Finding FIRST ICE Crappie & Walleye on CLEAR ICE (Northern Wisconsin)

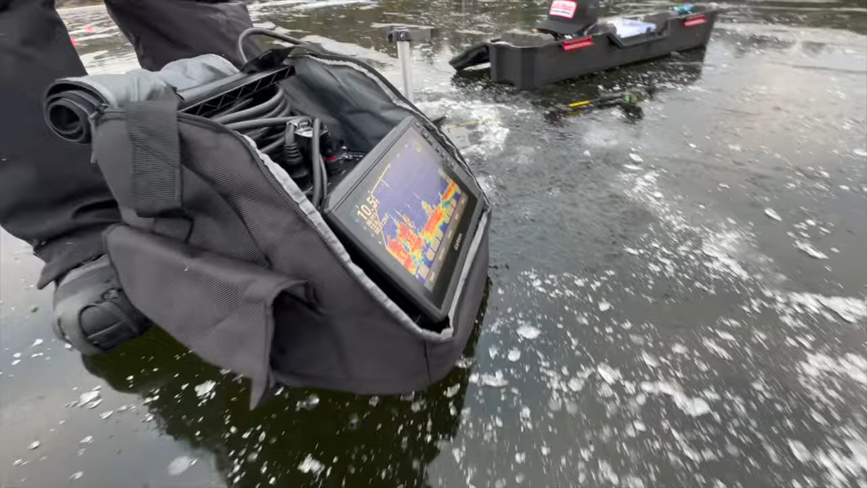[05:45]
Trying to get as close as we can into the weeds without getting tangled up in them and whatnot.